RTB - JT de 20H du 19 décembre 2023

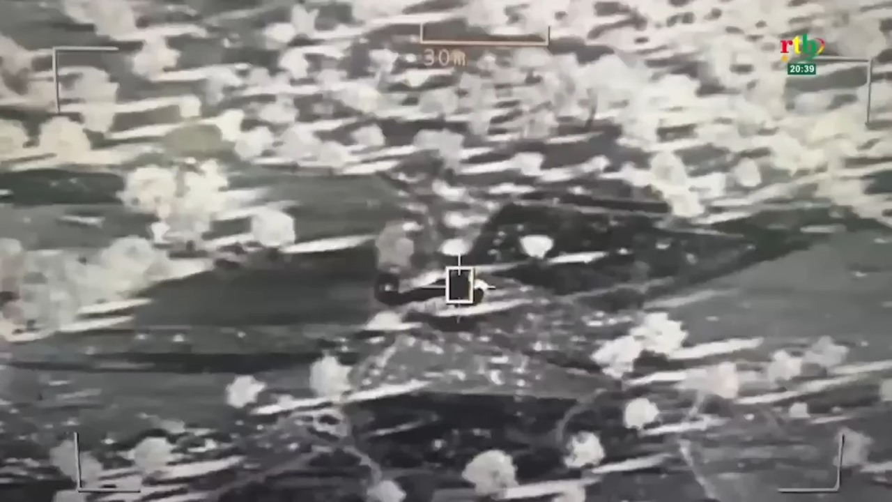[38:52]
D'autres réunions sûrement échappées se croyant certainement à l'abri ne savent pas ce qui va suivre.
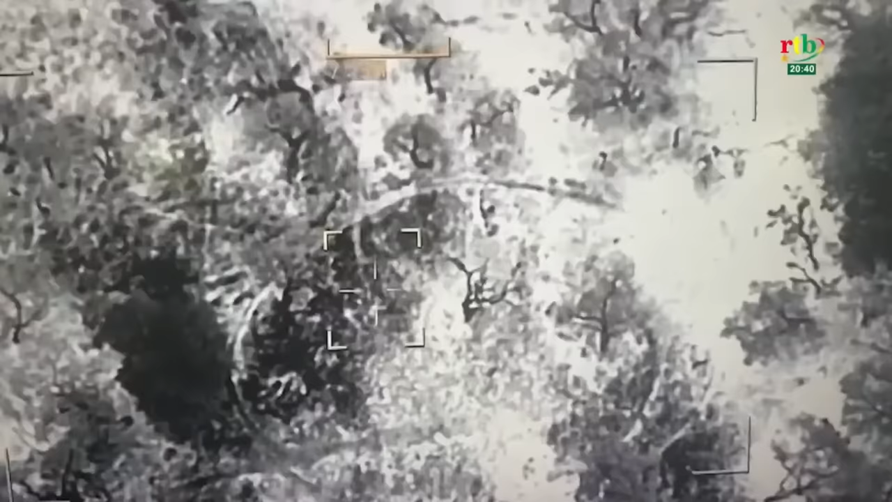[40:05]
Les commandos vont achever le travail et détruire entièrement la base.
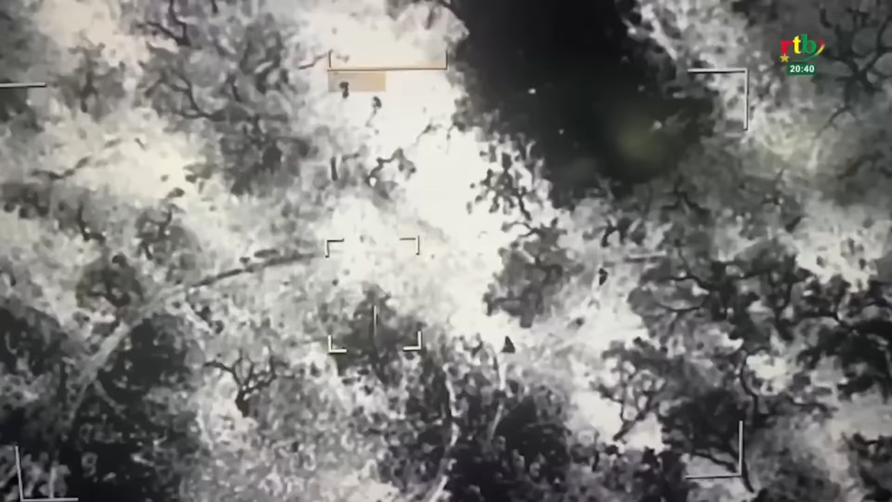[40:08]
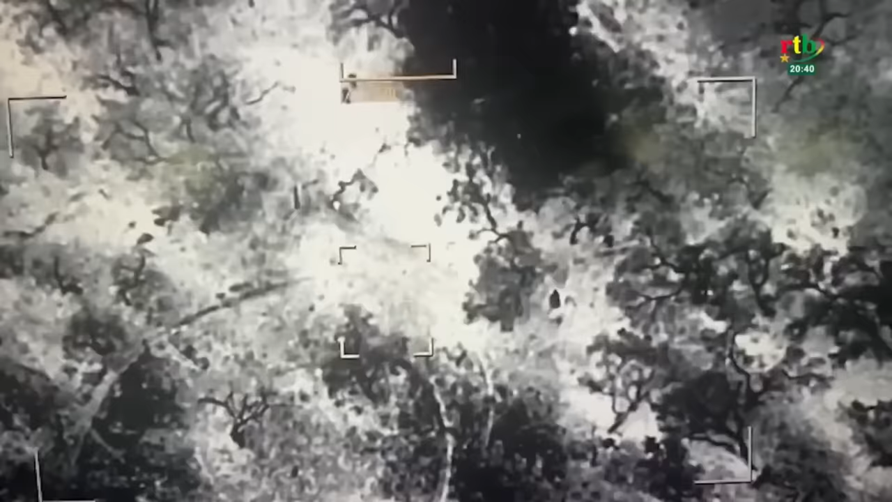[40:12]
Plusieurs terroristes dont les formateurs et les stagiaires ont vu leur mission s'achever ce jour.
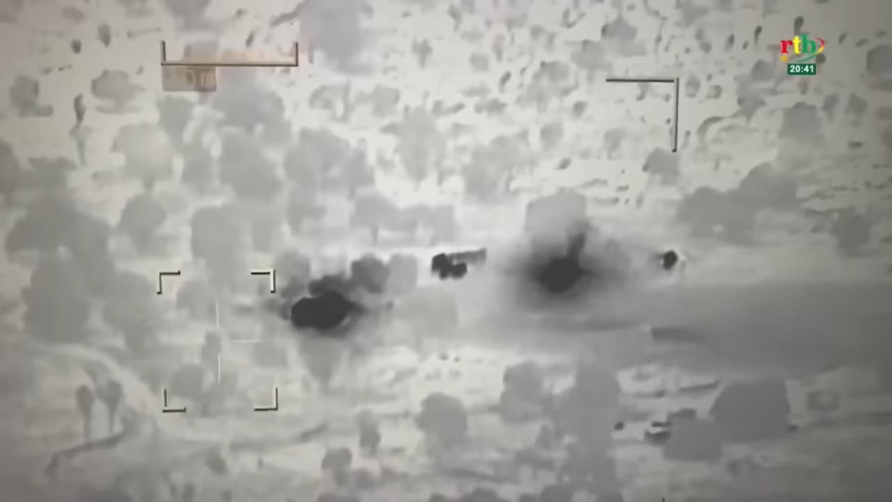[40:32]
Le voyant des unités ex-filtre et rejoignent leur base.
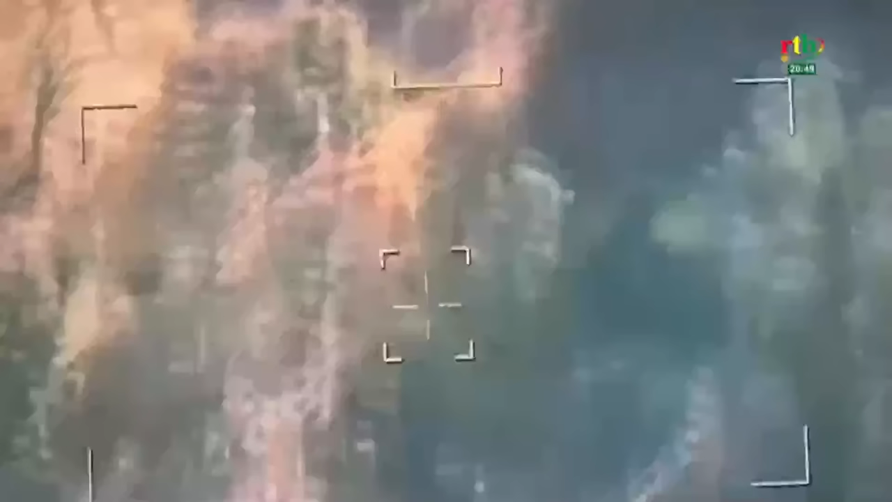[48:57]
Les vecteurs aériens observent le scénario pendant plusieurs jours,
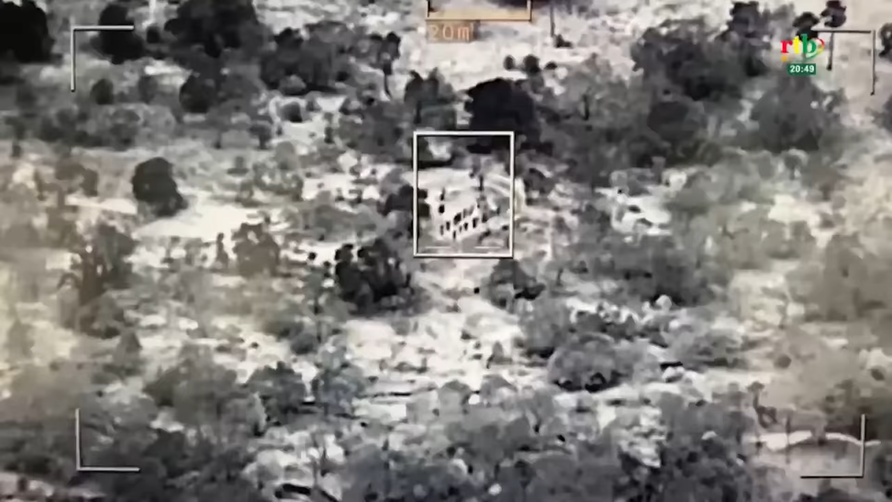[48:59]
puis ce matin, les pilotes ont décidé de mettre fin à l'entraînement.
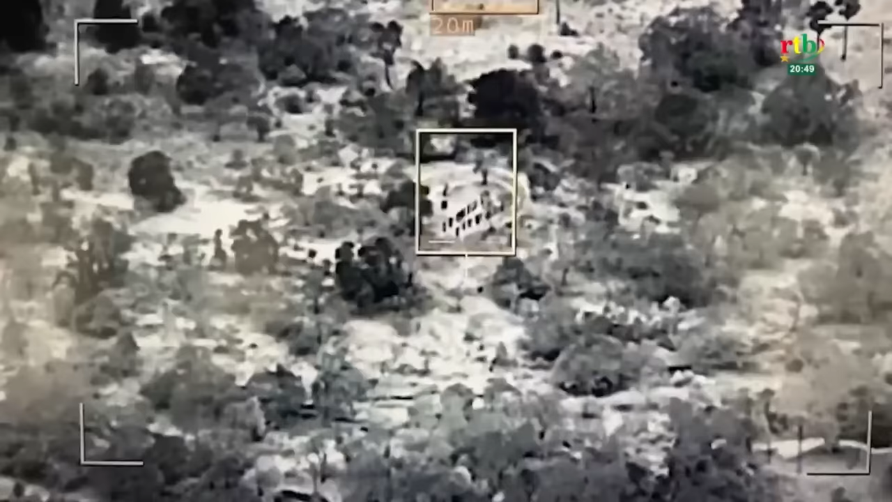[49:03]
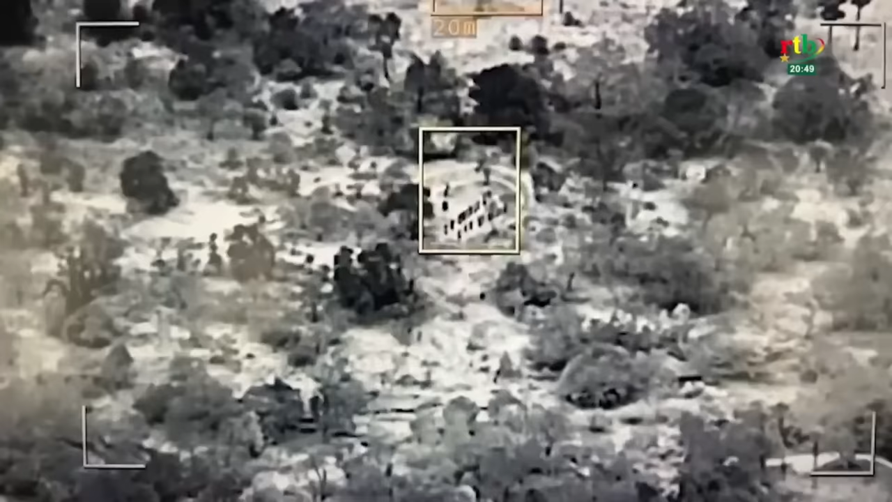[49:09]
La discipline est de taille quand les appareils font l'approche à l'heure exacte de la pause.
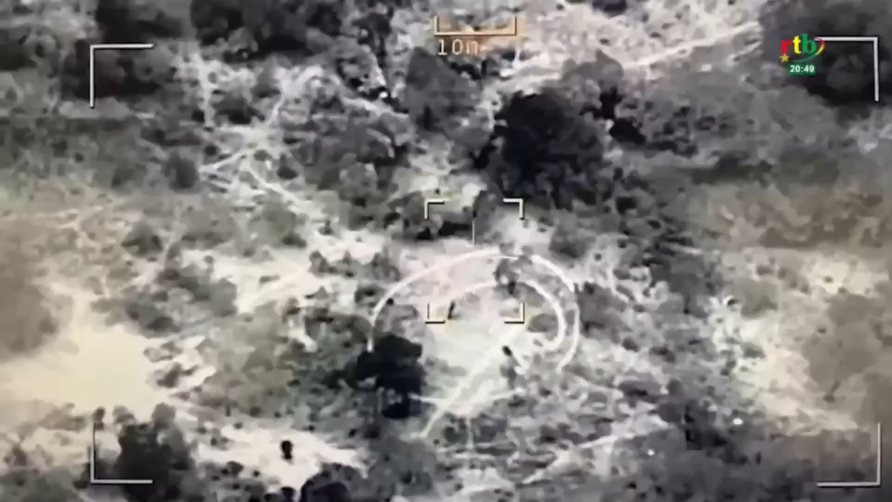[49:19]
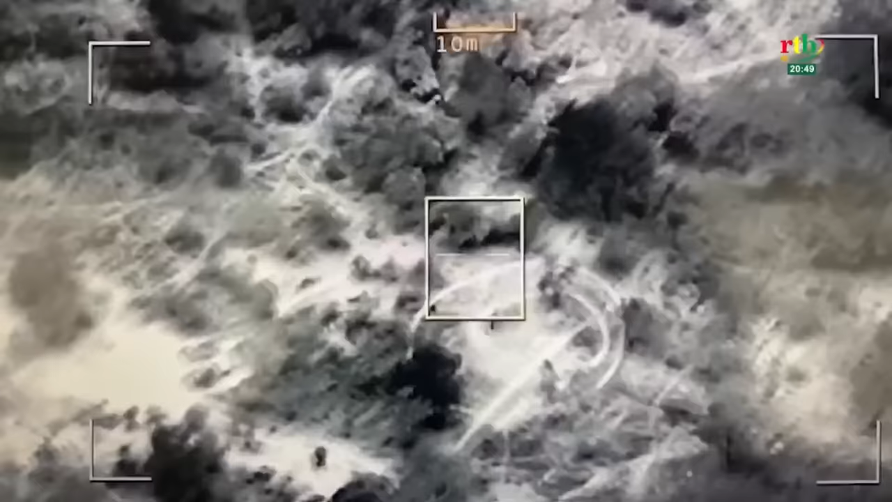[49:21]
Puis à l'heure de la pause, ils vont se reposer sous les arbres et arbustes autour de l'alvéole d'entraînement. Ils sont verrouillés immédiatement.
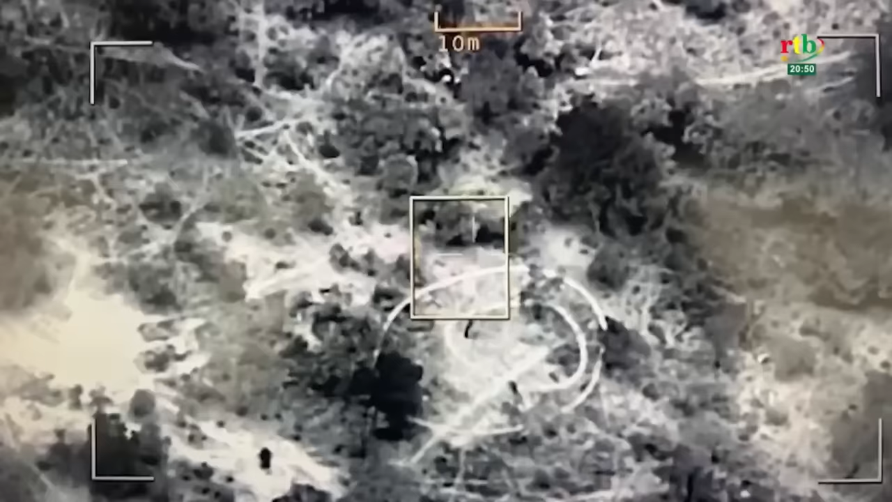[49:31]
Le repos sera éternel et l'entraînement est fini pour toujours.
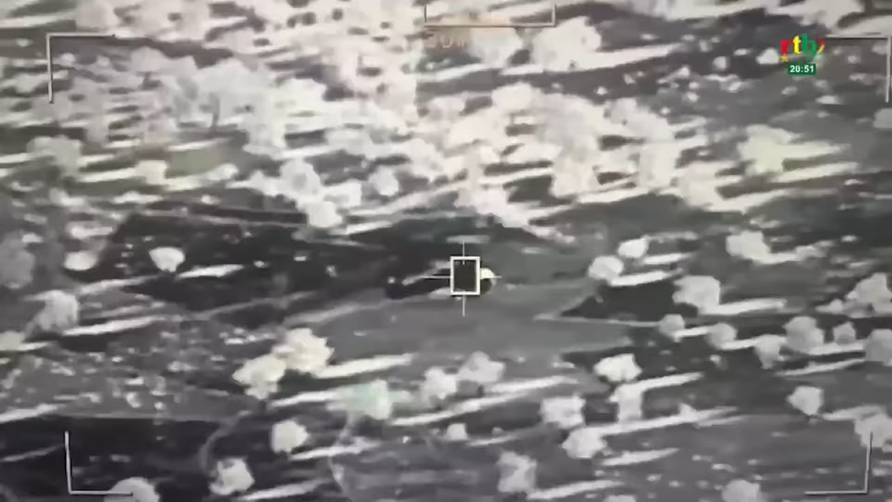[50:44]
D'autres ayant sûrement échappé, se croyant certainement à l'abri, ne savent pas ce qui va suivre.
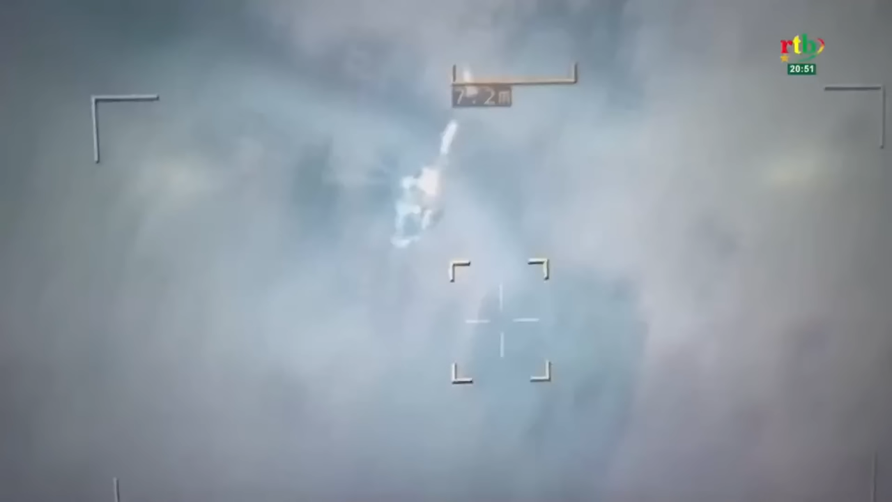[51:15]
Sous l'œil vigilant des vecteurs aériens, ils vont faire un posé d'assaut dans le nid des tyrannistes.
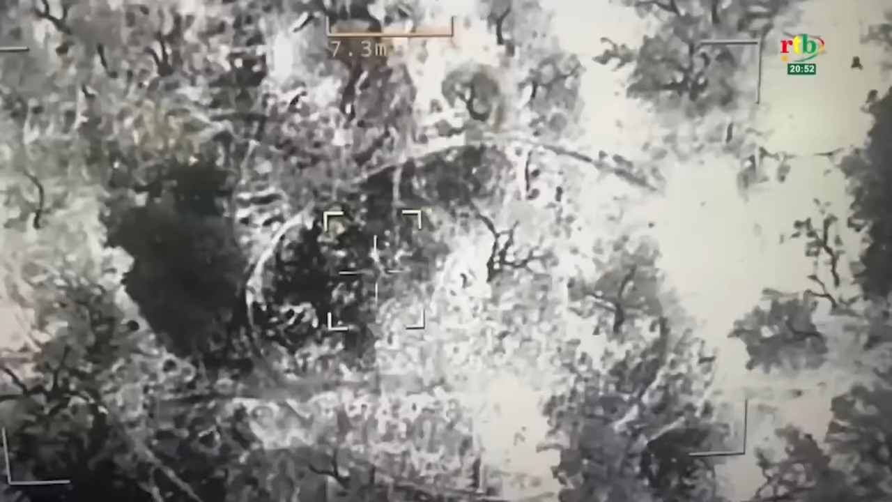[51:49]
Les commandos vont achever le travail et détruire entièrement la base.
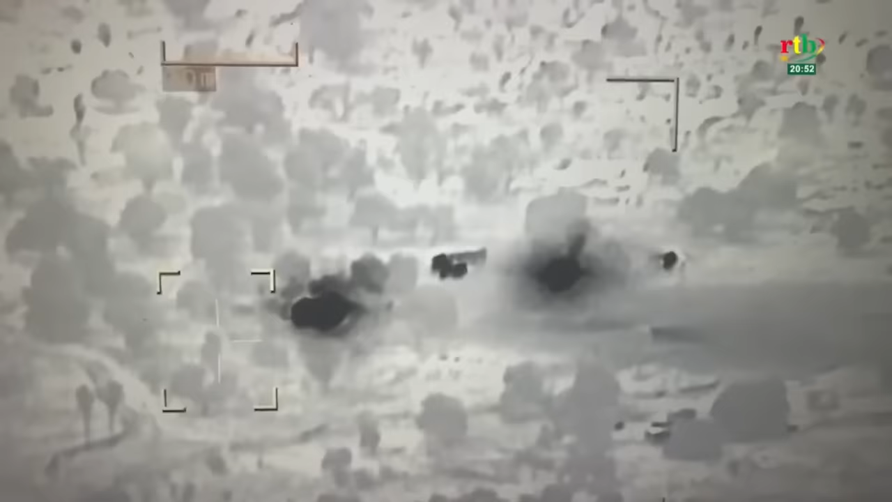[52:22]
Les voyantes unités exfiltrent et rejoignent leur base.